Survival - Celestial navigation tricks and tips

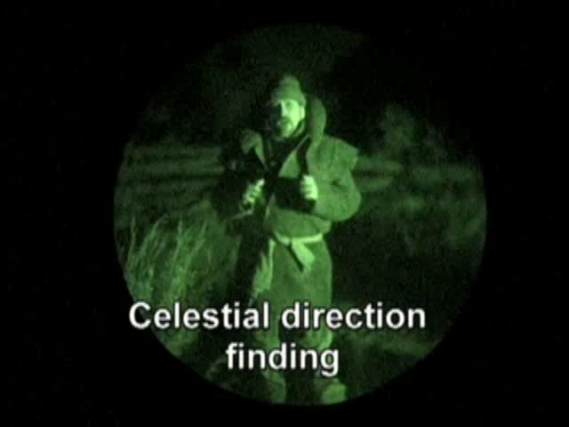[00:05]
Well, it's green because we've attached a night vision scope to our video camera.
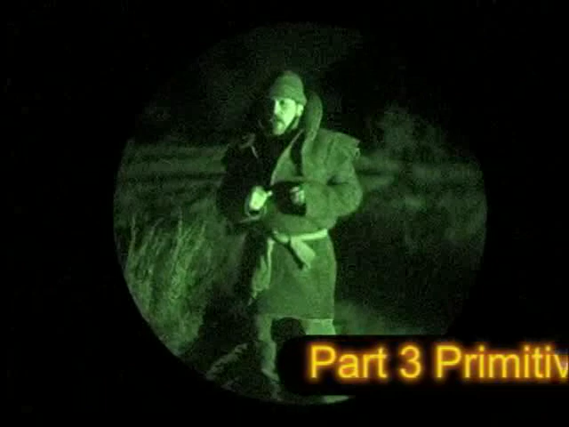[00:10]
By doing that, we've picked up some capabilities that we ordinarily wouldn't have.
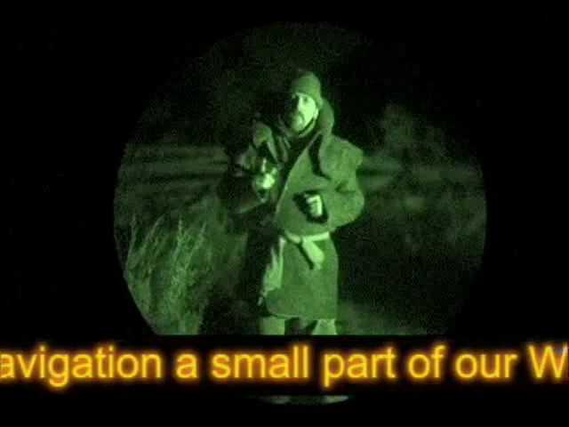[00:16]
And among those capabilities is the ability to videotape the stars.
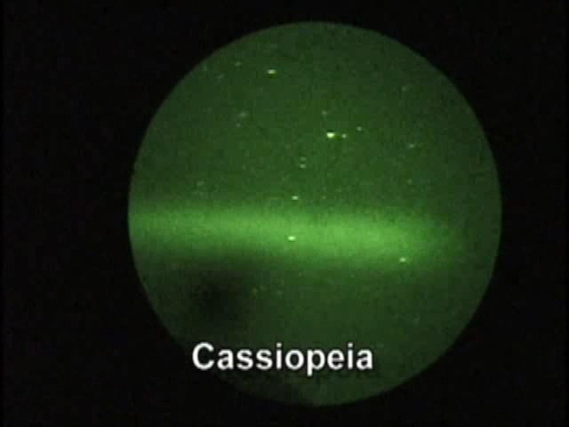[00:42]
It really isn't very good for direction finding. But what is good is another constellation called Cassiopeia, which is right over here. These are the stars in the constellation Cassiopeia.
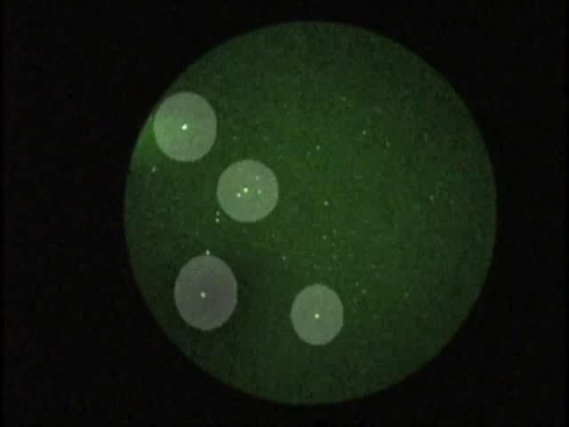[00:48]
You can see them right there. Makes like a big W.
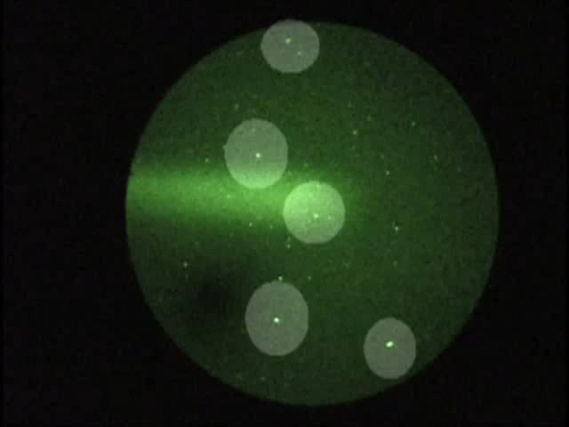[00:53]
Now what happens is that W kind of points across the sky. Well, now, to the North Star. There it is again. It's not as good a pointer as the pointers in the Big Dipper. But, hey, it kind of gets you in the right part of the sky. So keep that in mind. You've got two major constellations to work with. You've got the Big Dipper, and you've got Cassiopeia.
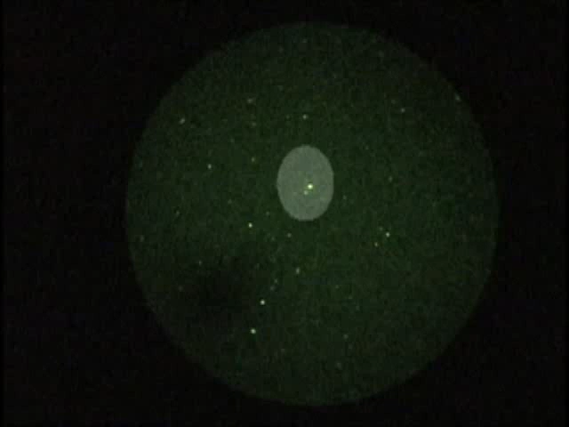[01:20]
This is the tip of the handle in the Big Dipper. Let's take a look at that. You can see it kind of goes up like this through these bright stars, all the way up to the cup.